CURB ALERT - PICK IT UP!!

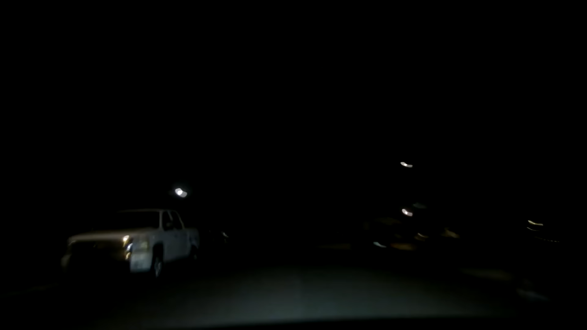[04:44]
well leaving mom and dad's neighborhood now i've actually seen a couple curb alerts it's just a little hard to film because it is so dark but i'm just kind of cruising around the
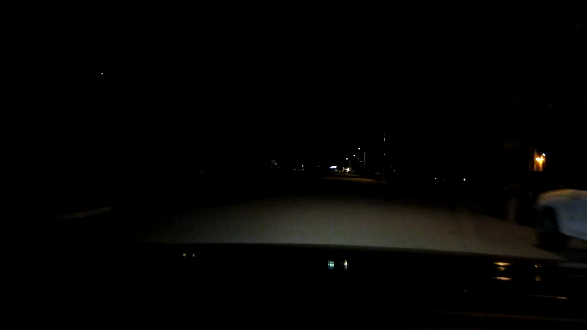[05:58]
sweet let's see kind of dark street though unfortunately hey there's a basketball court pick it up curb alert i thought i just saw a tv leaning up
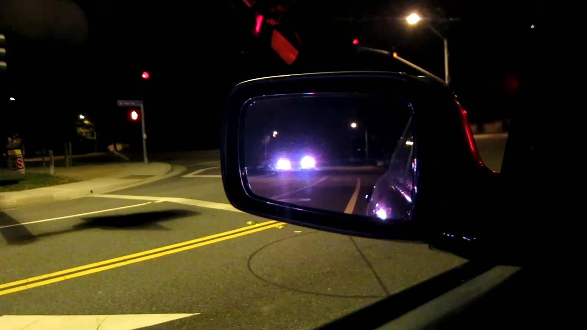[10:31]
car not flip car but like full 180 probably drunk driver no driver around so i think they were taken to jail already this might be a curb alert no it's just a trash